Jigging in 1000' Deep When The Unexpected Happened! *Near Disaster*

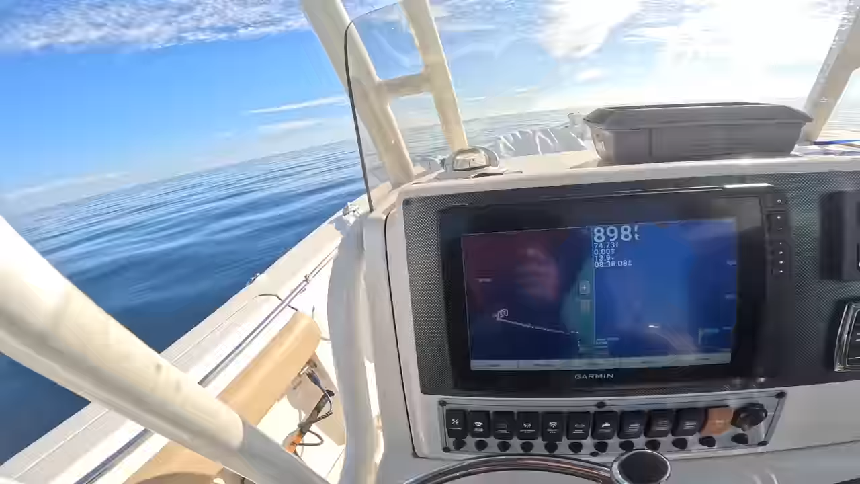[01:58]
It finally picked up, and we were in 899 feet, and he had a jig just hit the bottom.